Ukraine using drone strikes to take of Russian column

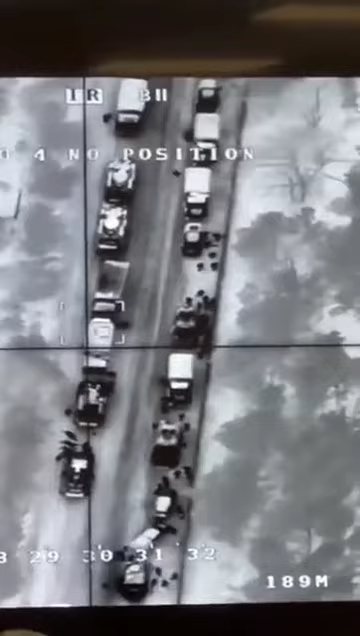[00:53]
там что-то все лежат вокруг да и все полегала
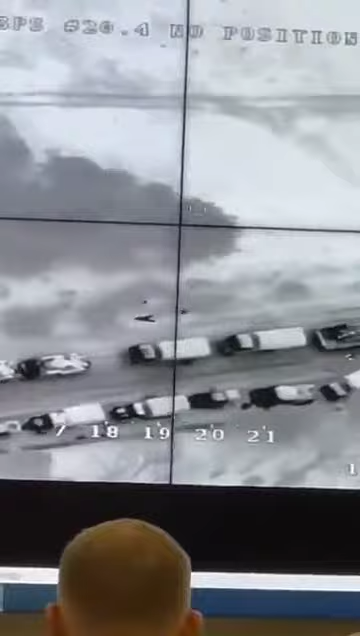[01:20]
по бокам отработали все у него послушай
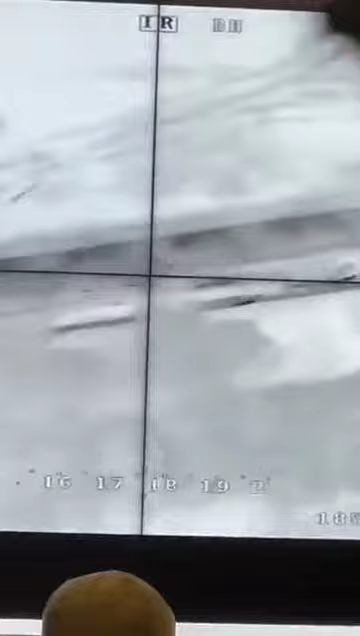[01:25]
вот тут хорошо да тут один
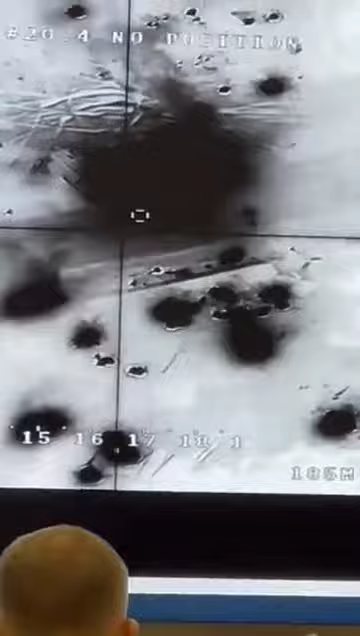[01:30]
живой остался это не бук вот он поехала что-то на туда на
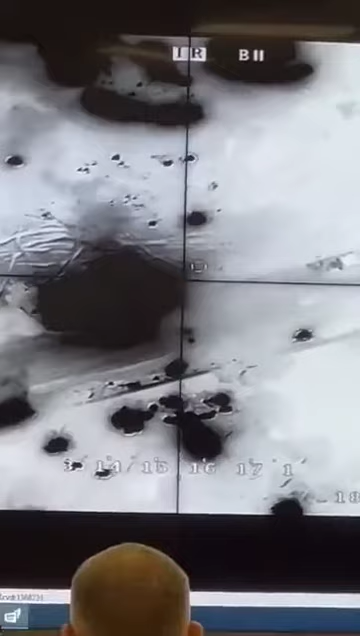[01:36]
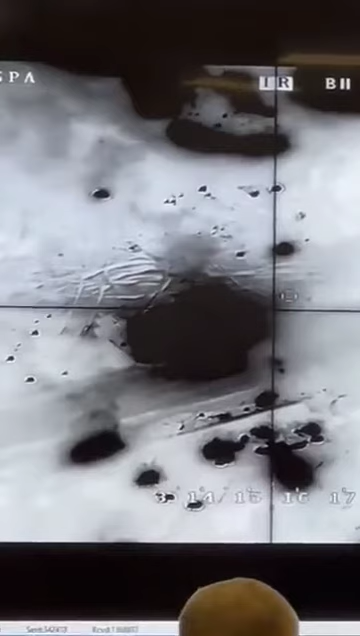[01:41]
тут букса вверху тоже с детонировал да а ну не вену подъехал не там на верху послали ты можешь у нас пока нету пд2 могу